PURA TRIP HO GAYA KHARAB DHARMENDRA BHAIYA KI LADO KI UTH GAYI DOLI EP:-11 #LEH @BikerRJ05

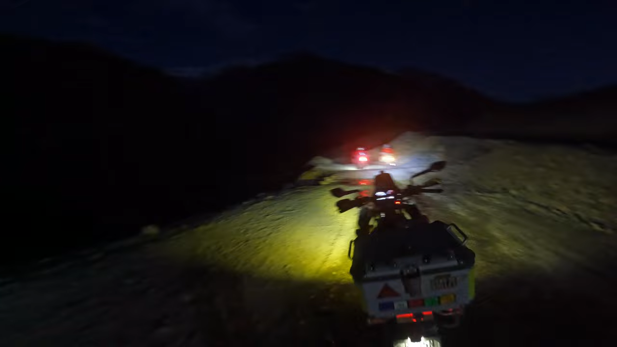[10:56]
आज तो सब गिरते पड़ते फिर रहे, बहुत रात हो चुकी है, कुछ नहीं दिख रहा, कितनी भी लाइट्स हो। लाला भैया गिरे, फिर मैं गिरा, मेरे जेरिकिन फट चुके हैं, हैंडल टेढ़ा हो चुका है, और अभी टर्न पे गिर गए, विकास भी गिर गए।
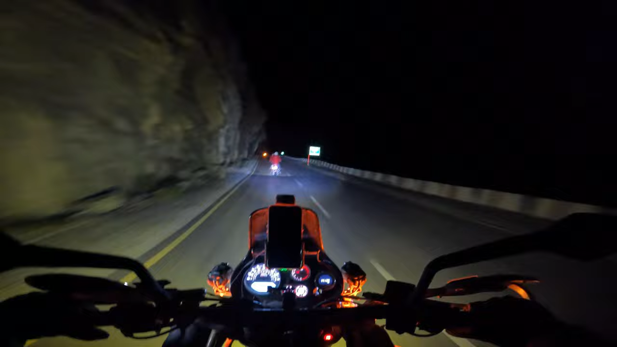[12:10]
और ये रोड जो है ना भाई, इसमें दिन में नज़ारे बहुत अल्टीमेट है, ट्राई करेंगे हम इसी रोड से वापस आएँ, बट हमारे साथ यार पंगा इतना बढ़ गया कि पूछो मत। भैया की बाइक और सारी आइटनरी हमने पूरी चेंज करी है दोबारा से, नाउ वी आर गोइंग टू टूवर्ड्स ले, और शायद कल उनकी बाइक पहले ठीक कराते हैं, टाइम बिल्कुल बचा नहीं है।